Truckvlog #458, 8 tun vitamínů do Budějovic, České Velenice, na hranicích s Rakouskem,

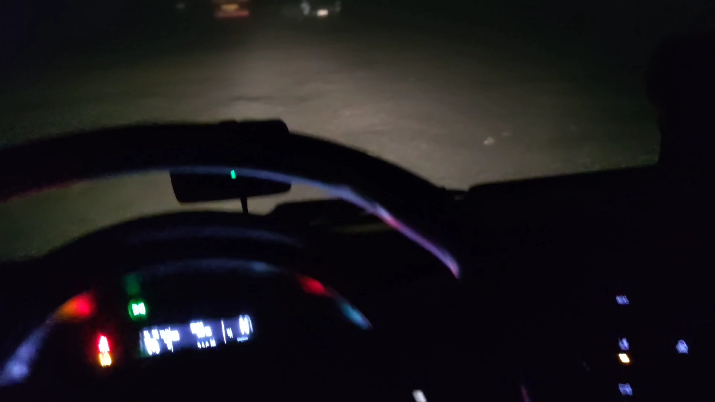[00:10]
jsou strašný ty rána, tyhle. Pořád mlha. 3 stupně nad nulou, jak můžete vidět, jestli to teda bude ostřit nebo nebude, jo, perfektní.
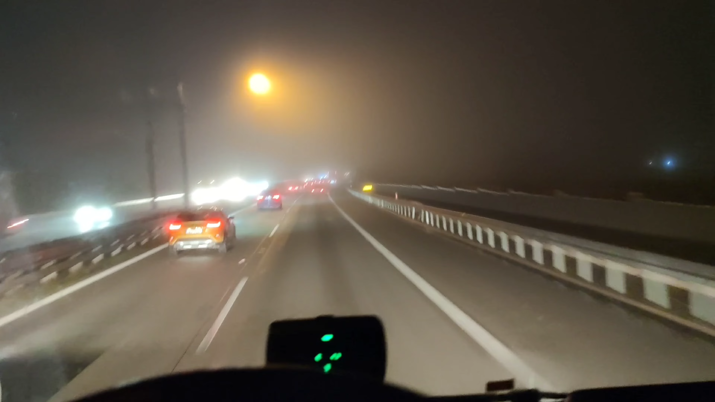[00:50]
listopadu, 6:45 ráno, Pražský okruh. Já zdravím všechny fanoušky, členy, moderátory a všechny podporovatele, odběratele a tak dále. Nezapomeňte, přátelé, pakliže je tady někdo z vás, kdo ještě nemáte odběr, budu velice rád, když zde zanecháte, až jste se s toho málem zakoktal. Děkuju vám velice.
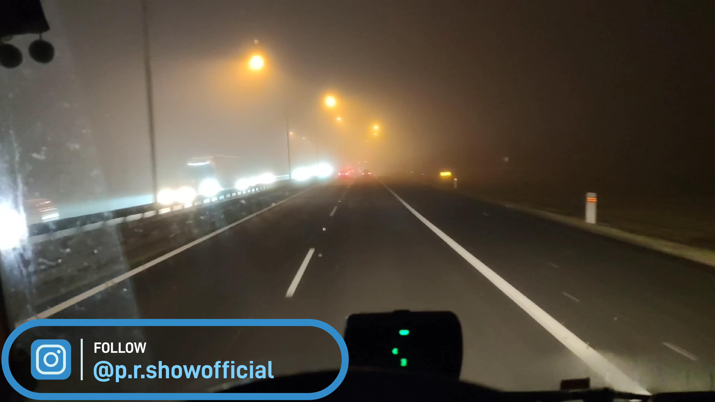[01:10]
My vyrážíme směr České Budějovice, vy z vás, co jste viděli ten včerejší truck vlog nebo video, který jsem natáčel včera, ale vy jste ho viděli asi o něco dříve, protože track vlogy nevycházejí každý den zatím, tak víte, že jedu do Českých Budějovic. Mám tam celovůz 22 palet vitamínů, který budu skládat v Budějovicích, potom se budu přesouvat na České Velenice, kde budu nakládat 10 palet 6 tun a pak se vrátím zpátky do Českých Budějovic, kde mám doložit 2 palety.
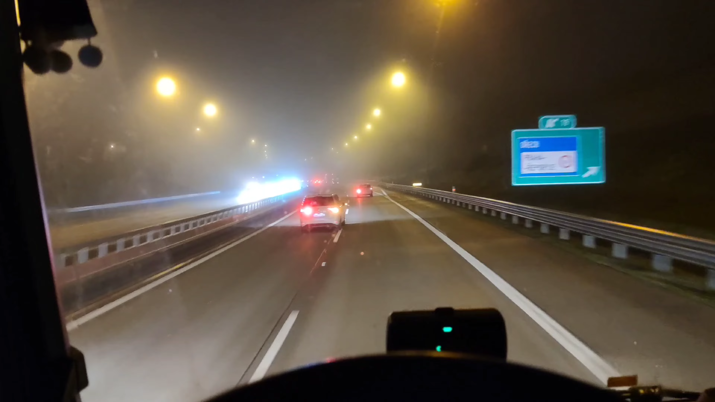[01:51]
Je to taková neúplně OK nakládka, kterou vyloženě jako škemráš a vyžaduješ po dispečerovi. Opět jedeme teda pro spedici. No a pak bychom se měli vracet zpátky na Prahu. Doufám, že už nic k tomu nedostaneme přidanýho, což se ale zároveň i nemůže vyloučit. Stoň tam. Samozřejmě opět, jak jsem říkal, stále a dokola se opakující mlha, která je dosti otravná. Stále každý ráno hodně chladný,
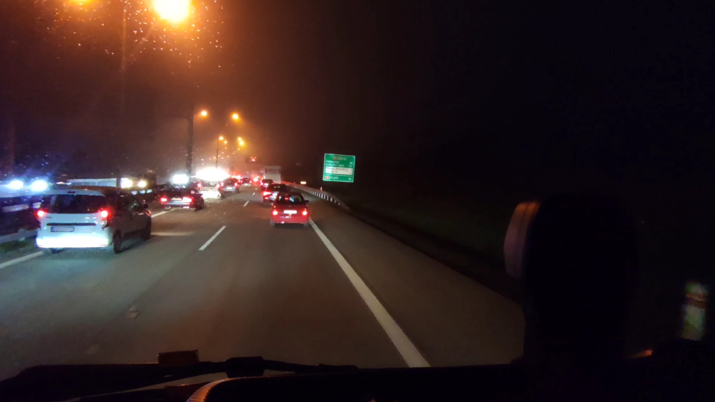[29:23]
jako zkrás z pražského okruhu se s váma budu loučit. Pro toto video je vše. Máme tmu, do toho opět mlha, která nebyla pouze asi 2 hodiny z celého dne, takže parádní práce, děkujeme, nashledanou, přijďte zas. No a já vám musím poděkovat za vaši pozornost. Klobouček s backup před všema, co jste video dokoukali až do samotného závěru. Děkuju vám moc, moc si toho vážím.